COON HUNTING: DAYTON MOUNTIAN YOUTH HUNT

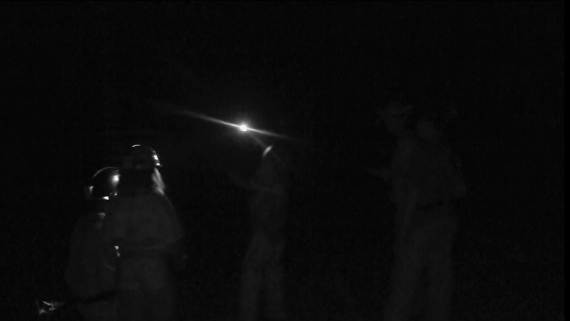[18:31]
plate. Who's dog is that? Ruby? Okay. Looks like Ruby. Ruby, for Shark?
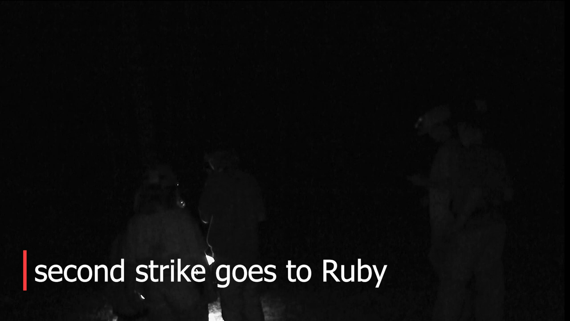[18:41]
No. Who's the other young lady?
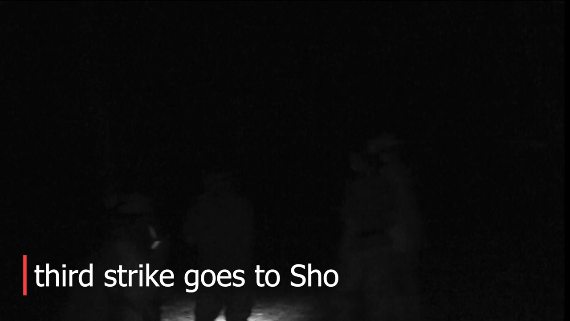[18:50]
Three dogs struck in right now.
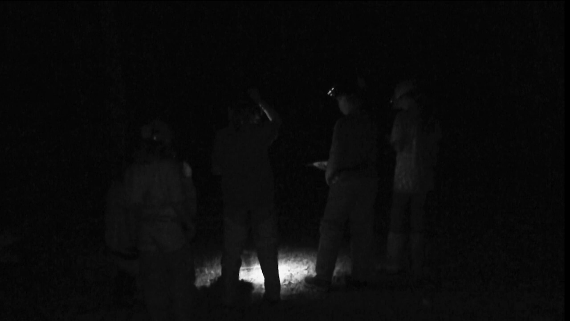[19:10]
Our judge is doing a really good job of these kids, just
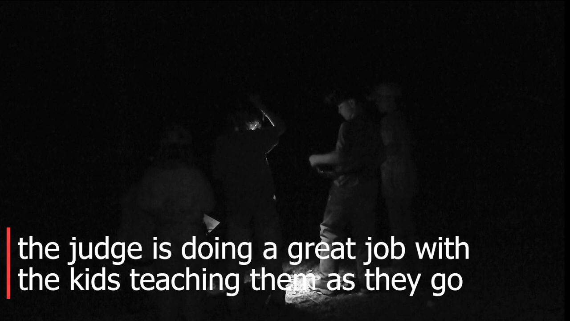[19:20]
taking it easy and trying to teach them as we go.
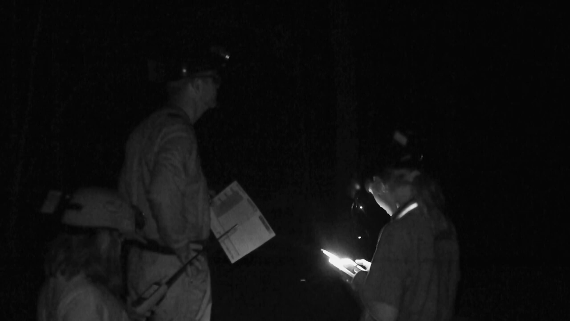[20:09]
they listen close. To me, it sounds like them dogs might be crazy. Okay, we're going to treat Opie for 100.
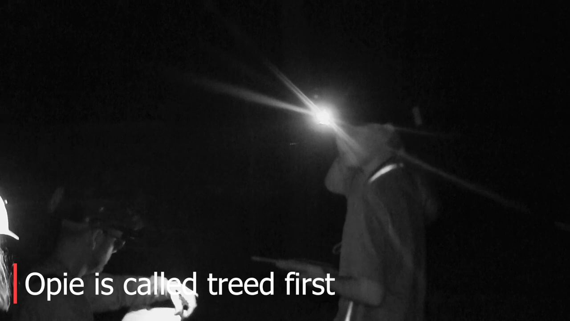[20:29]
Opie has just been treed for 100.
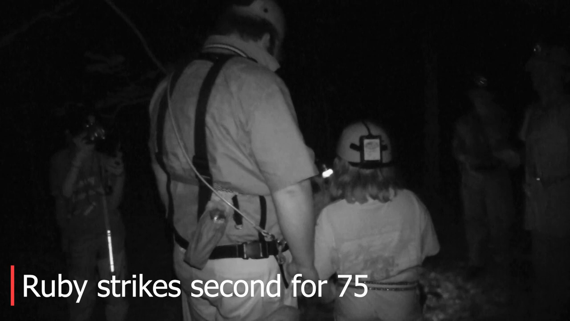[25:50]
Ruby's been struck for 75. Show for 50. He's been struck show for 50.
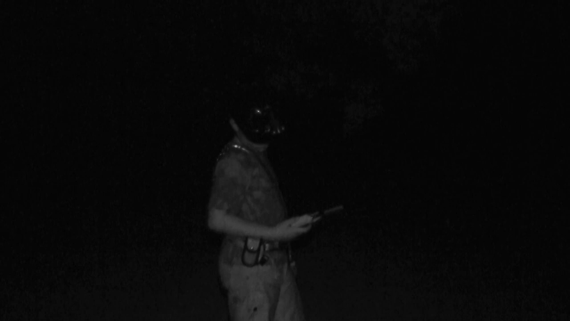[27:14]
What was that call, Scott? Ruby. That was Ruby for a quarter. Okay.
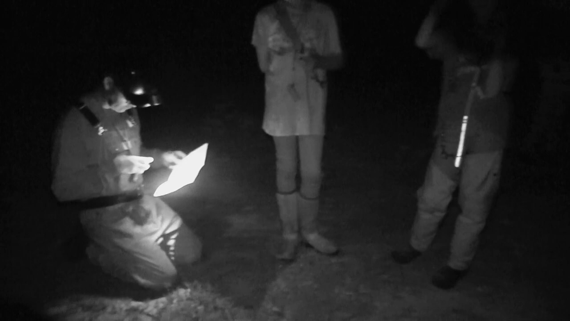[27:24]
We've got 245 going on the tree.
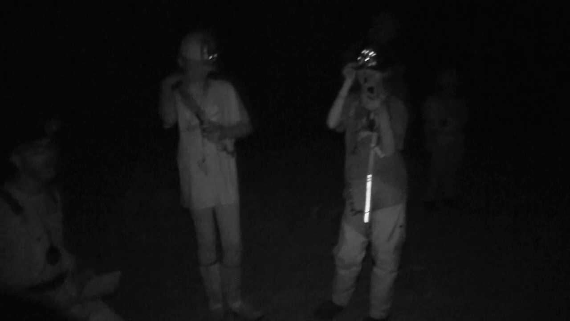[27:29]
Ruby has been treed for a quarter. All right, Scott, what was that? Shot treed for a quarter. All right. That's Miss Amelia. And Shot treed for a quarter.
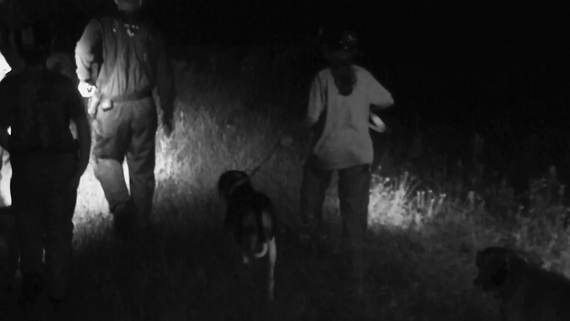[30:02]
Okay. There is 9 minutes left in the hunt.
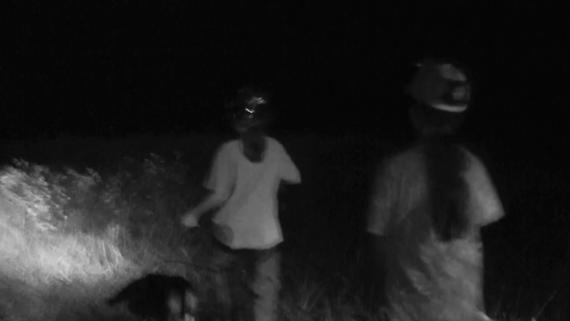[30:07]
We just asked this young lady if they wanted to just walk back to the truck and let the time expire, or if they wanted to walk around the corner and hunt with about 7 minutes left.
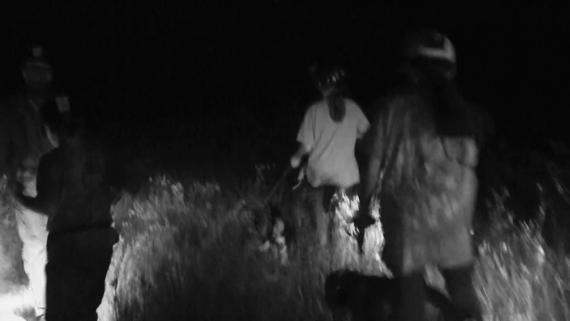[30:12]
And she said, let's go hunt. She was ready.
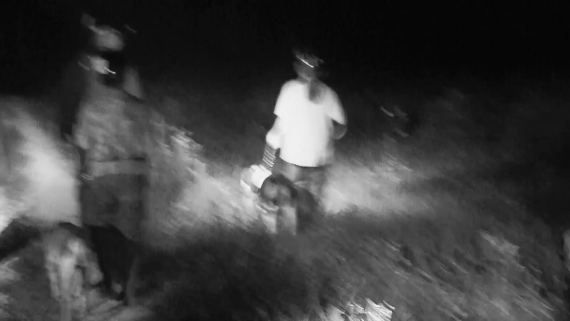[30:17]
Let's line them up and try to point them that way.
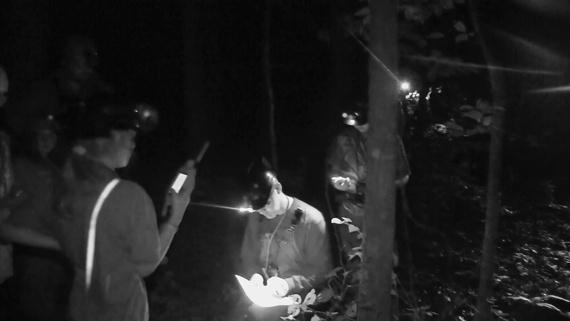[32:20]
With probably 30 seconds left in this hunt. It's gonna come down to the wire. Yeah. Thank you. What did you say, 75?
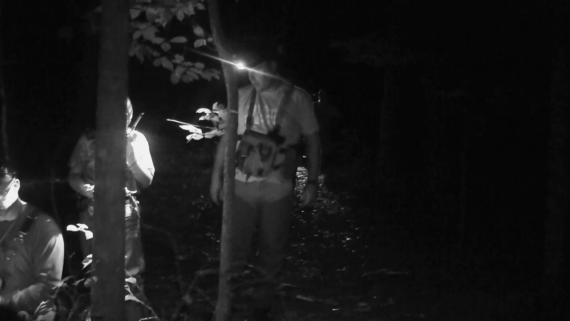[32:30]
75 or 75? Got the hunt time?
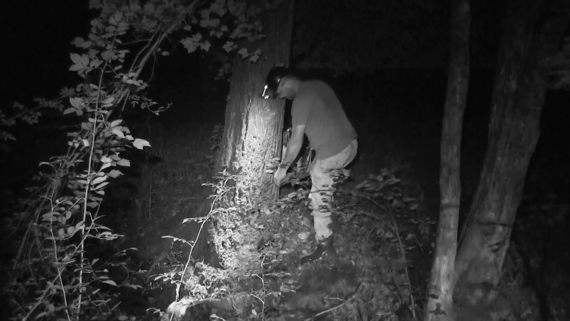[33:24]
Searching this coon. This young lady has got her dog checking treats first, so this is a big coon.
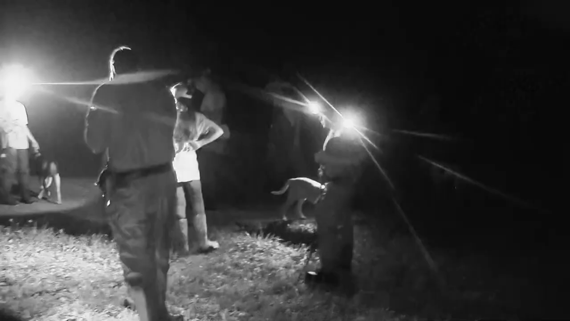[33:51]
Alright, the tree has been closed.
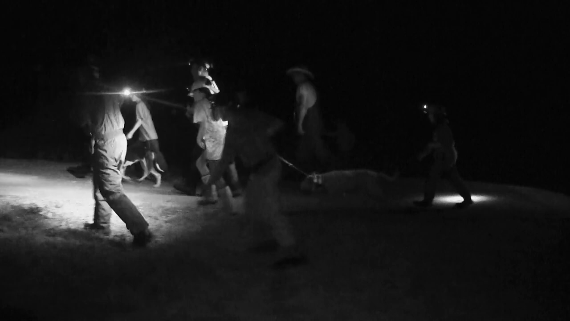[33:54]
We could not find the coon. One of the guys thought they saw eyes, but could not get him to look.
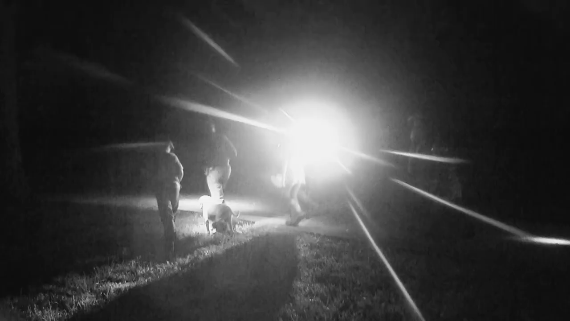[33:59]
So the tree has been circled. And as far as I know,
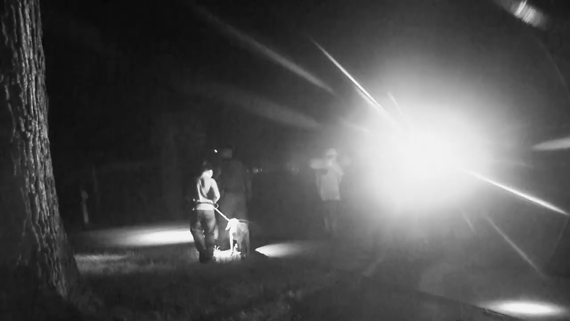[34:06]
show has won the hunt. Easton handling show. They have won the hunt with 200 plus points. So we're going to walk back to the truck and talk to these young men with us.